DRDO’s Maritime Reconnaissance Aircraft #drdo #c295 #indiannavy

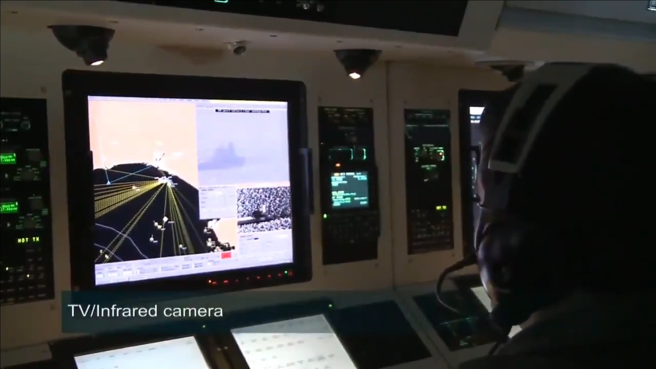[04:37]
The MTC will display the recognizable maritime picture RMP
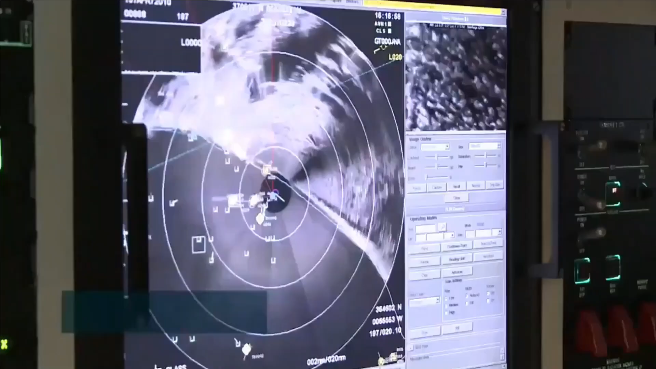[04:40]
of the overall scenario perceived by various sensors to the mission operator.
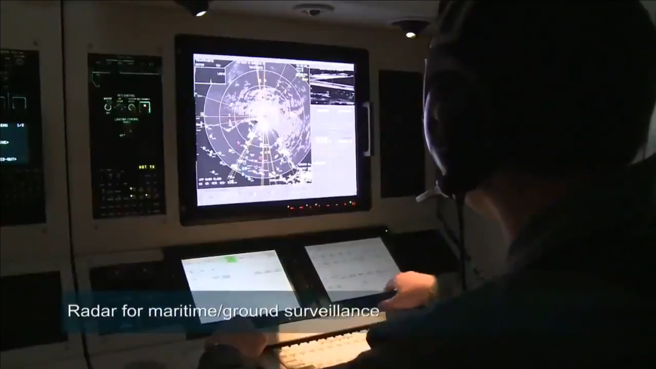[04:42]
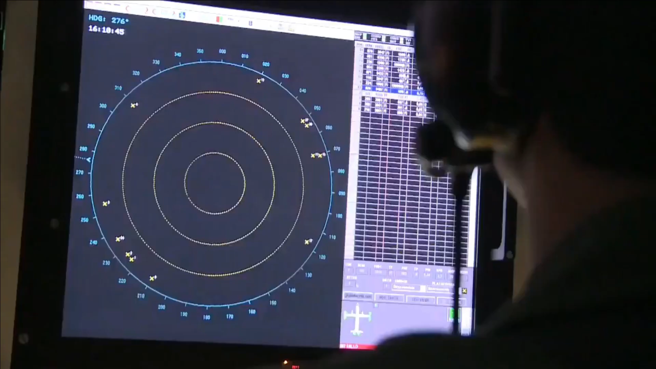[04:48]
The same RMP is also communicated to the ground station via data link.
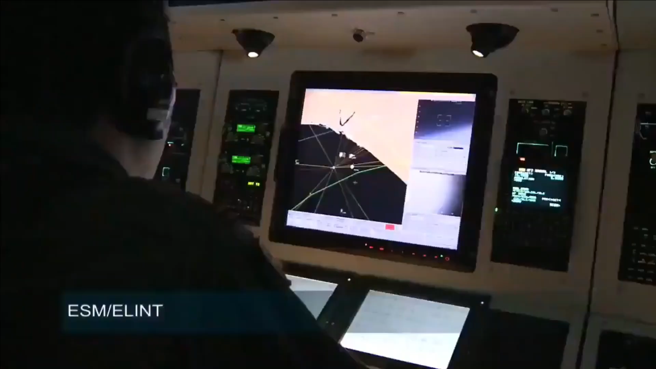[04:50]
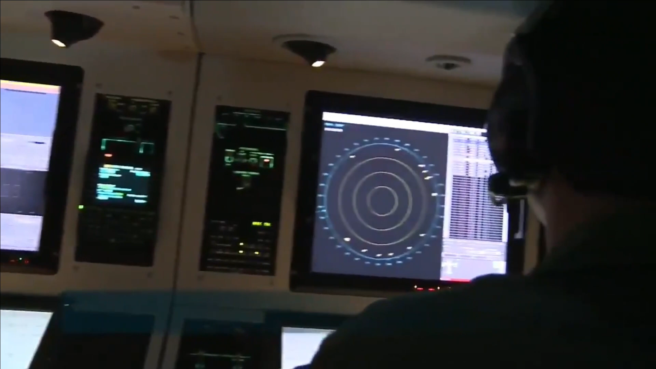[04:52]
The MTC also receives health information from all systems periodically and displays the health status to the operator.